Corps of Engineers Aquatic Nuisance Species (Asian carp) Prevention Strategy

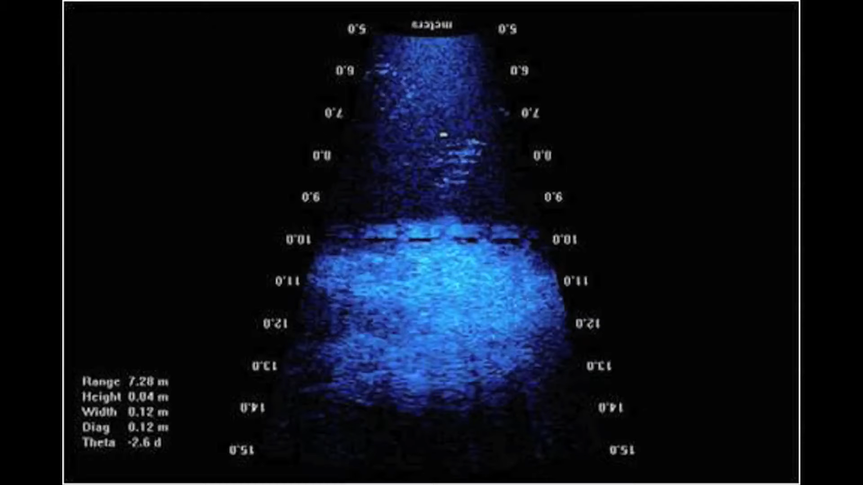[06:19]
Video cameras and hydroacoustic sensing technologies are used to observe real-time fish behavior near the electric barriers.